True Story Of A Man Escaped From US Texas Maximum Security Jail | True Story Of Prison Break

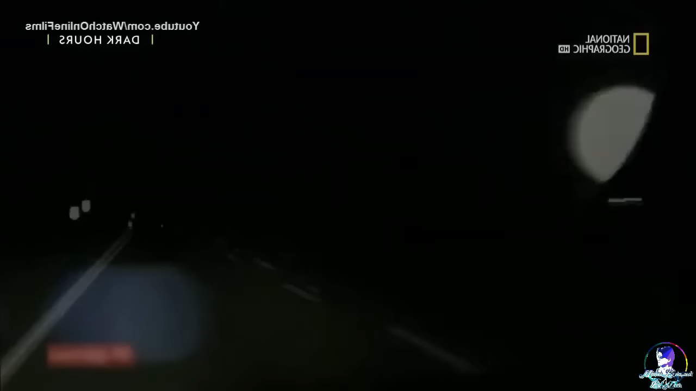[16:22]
अब थोड़ी देर बाद कार चलाते हुए ही, उसे नीन आ गई और वो ट्रक रोट के साइड मे जाकर क्रेश हो गया,